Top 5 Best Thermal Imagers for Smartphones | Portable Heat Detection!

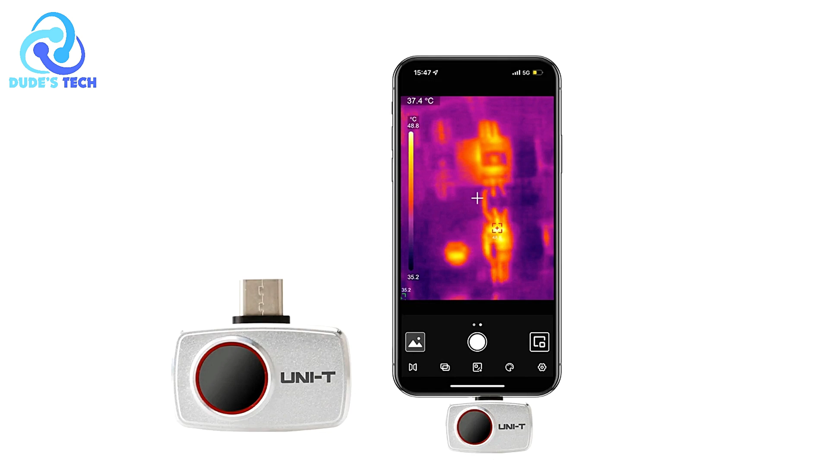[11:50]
On screen: spot 37.4°C, scale top 48.8°C, scale bottom 35.2°C
The UNI-TUTE-260M thermal imager is a versatile that transforms your Android phone or tablet into a professional-grade thermal camera.
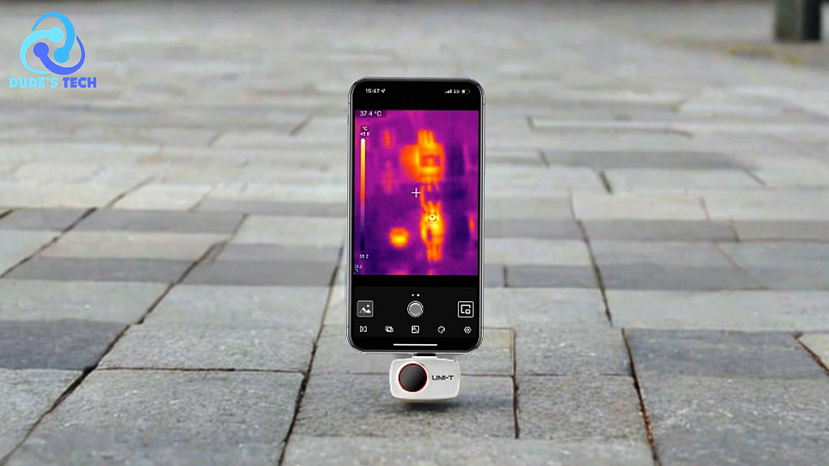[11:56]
This compact and portable device is ideal for a wide range of applications,
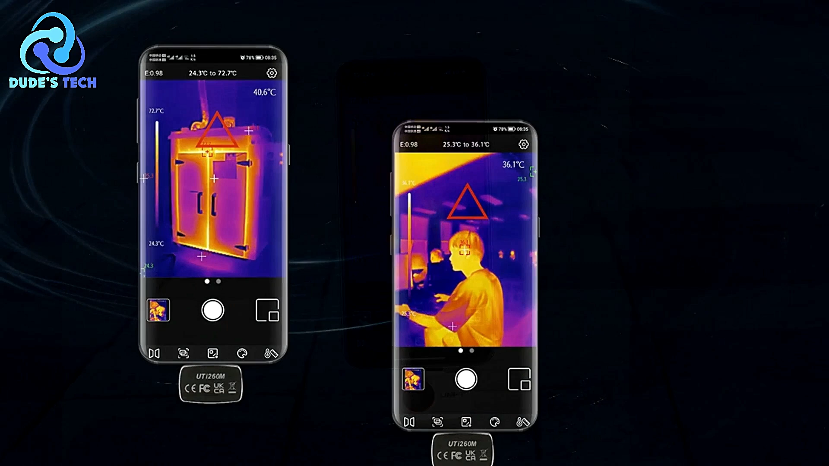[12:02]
from home inspections to industrial uses.
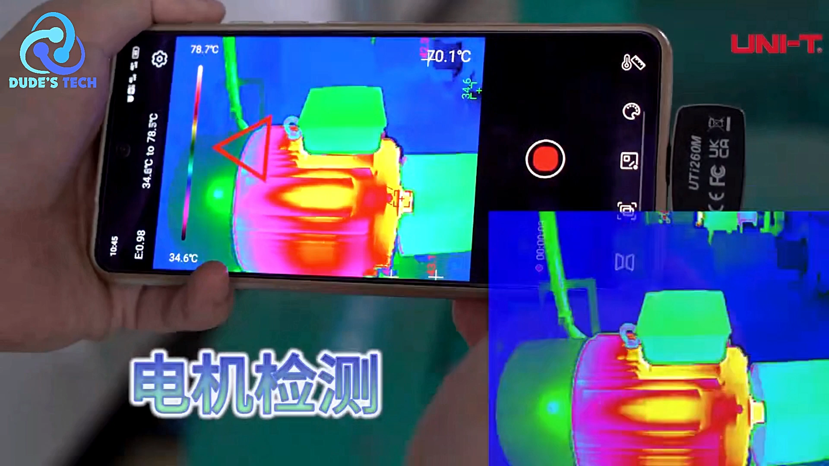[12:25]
On screen: scale top 78.7°C, scale bottom 34.6°C
the UNI-TUTE-260M offers sharp and clear thermal images.
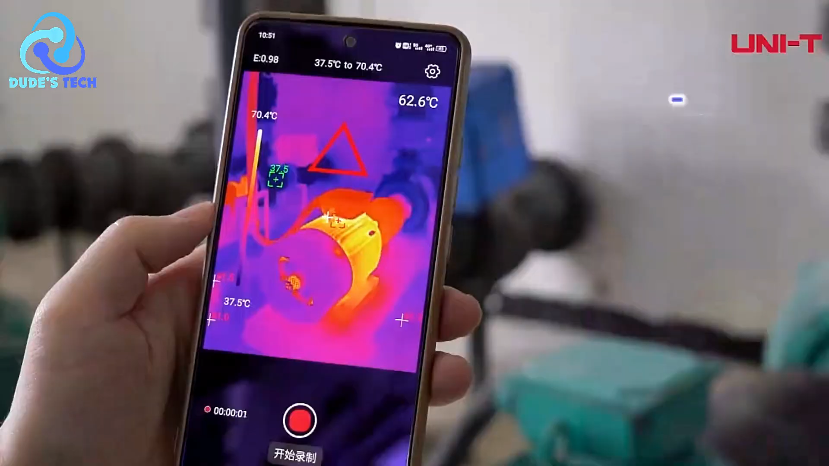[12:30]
On screen: scale top 70.4°C, scale bottom 37.5°C
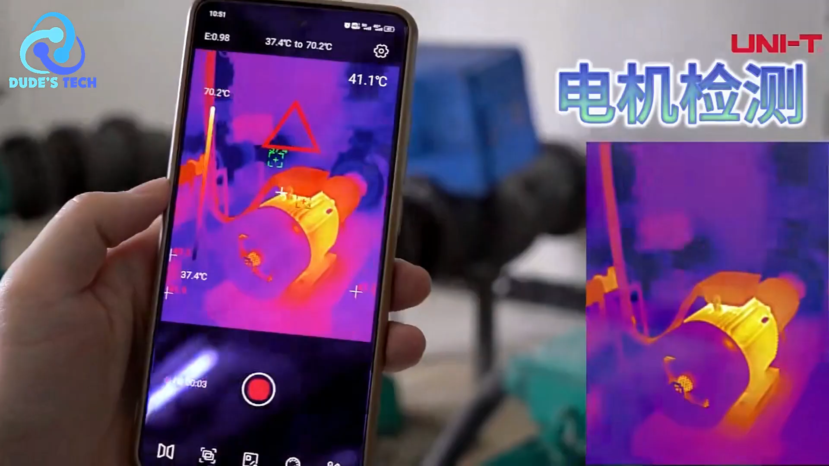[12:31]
On screen: spot 41.1°C
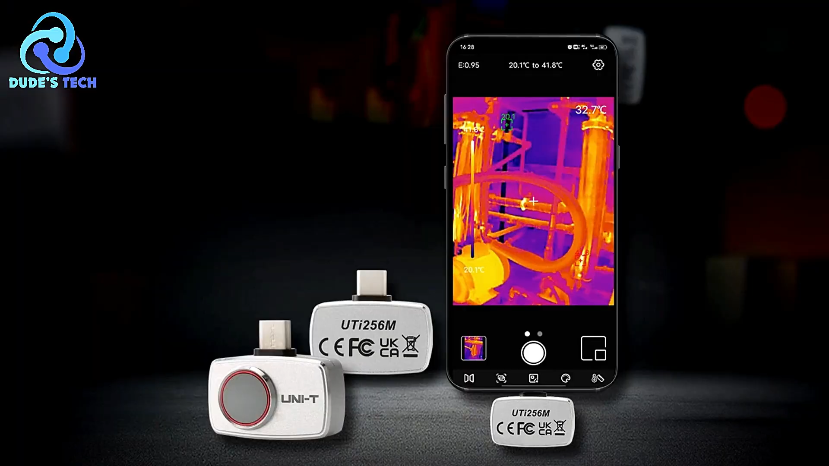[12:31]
On screen: scale top 41.8°C, scale bottom 20.1°C
The high resolution ensures accurate and detailed thermal readings, making it suitable for professional applications,
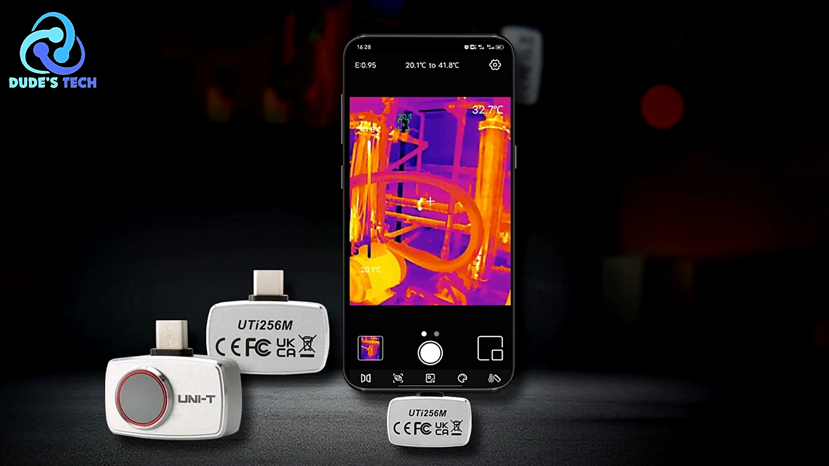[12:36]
including building inspections, electrical troubleshooting, and machinery maintenance.
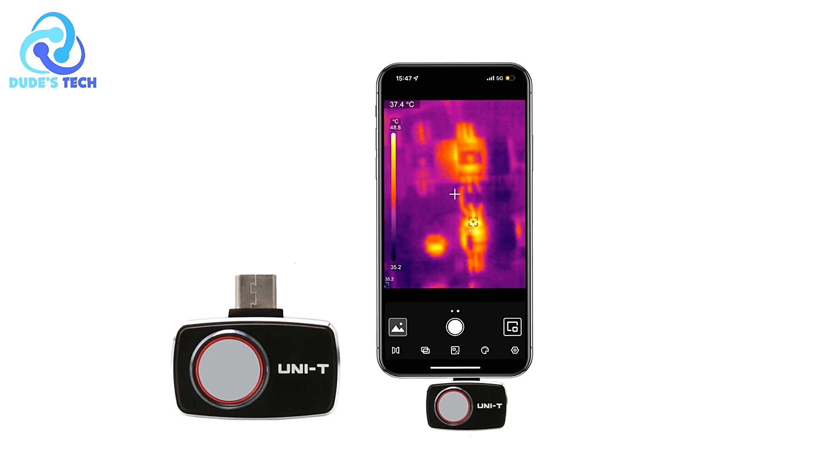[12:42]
On screen: spot 37.4°C, scale top 48.8°C, scale bottom 35.2°C
Its clarity allows users to easily identify temperature differences and potential issues that are not visible to the naked eye. Wide Temperature Range This thermal imager
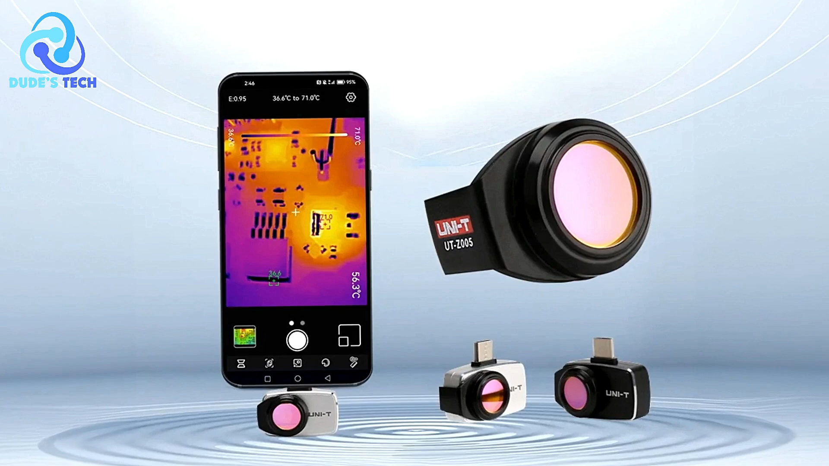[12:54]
On screen: scale top 71.0°C
offers a temperature range of 20 deg C to 550 degs, with an accuracy of 2 deg C 2%. This wide range makes the UNI-TUTE-60M unsuitable for a variety of environments,
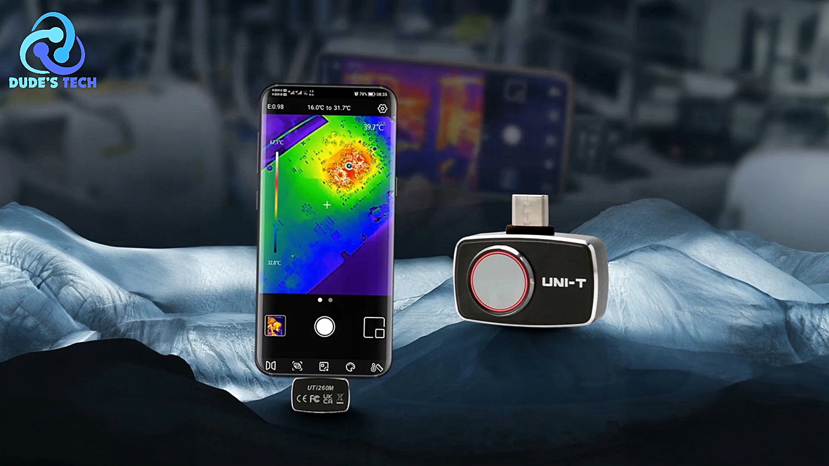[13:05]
from cold storage inspections to industrial machinery maintenance,
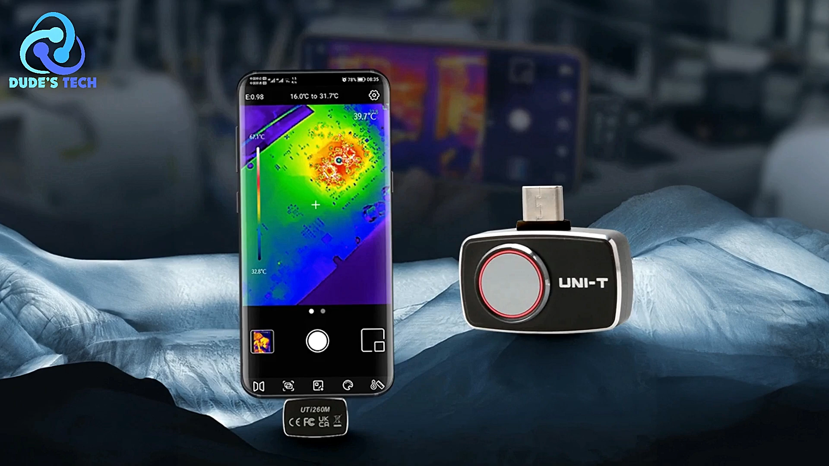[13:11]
providing users with the flexibility to tackle different types of thermal analysis. Adjustable Emissivity The adjustable emissivity feature,
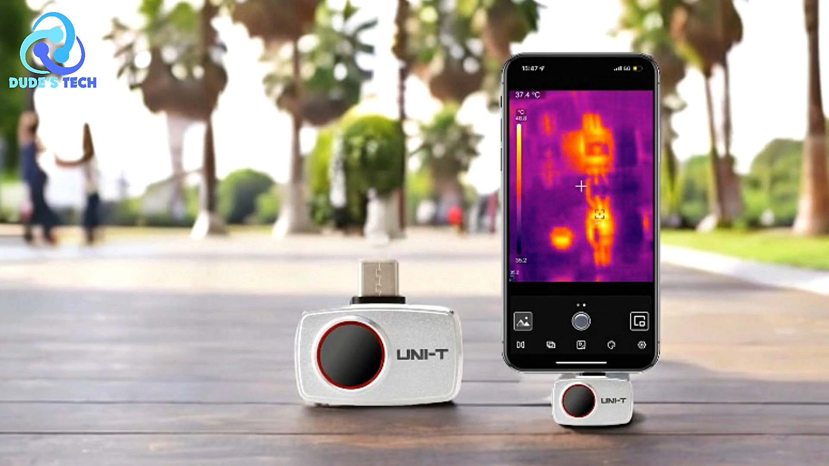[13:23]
On screen: spot 37.4°C
ranging from 0.01 to 1.00, allows users to fine-tune the thermal imager to different materials for more accurate readings. You can either manually input emissivity values or choose from 21 preset material types in the app,